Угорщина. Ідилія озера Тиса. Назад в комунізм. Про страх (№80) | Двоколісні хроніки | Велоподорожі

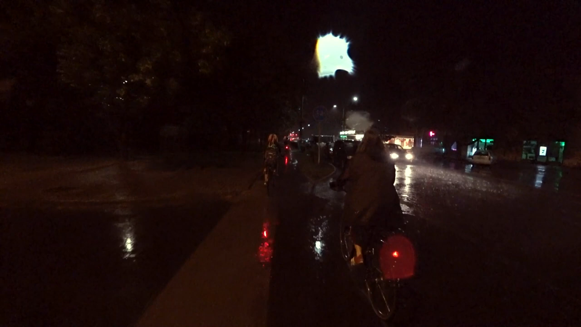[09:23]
Що ж, друзі, перепрошуємо. Але скульптур сьогодні не буде, як бачите. Ми вертаємося швидко додому.